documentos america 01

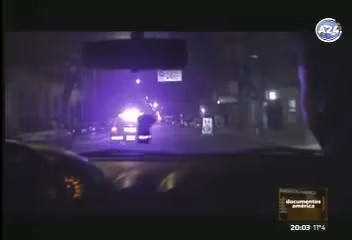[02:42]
Dale, está la policía llegando efectivamente a Niceto Vega, a la cercanía, justamente ahí está.
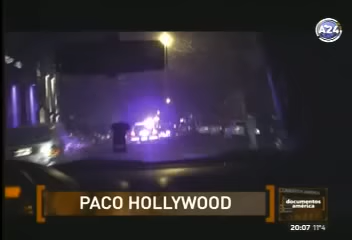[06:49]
Bueno, estamos ya en las cercanías del lugar donde venden Paco. La policía ya se hizo presente en el lugar.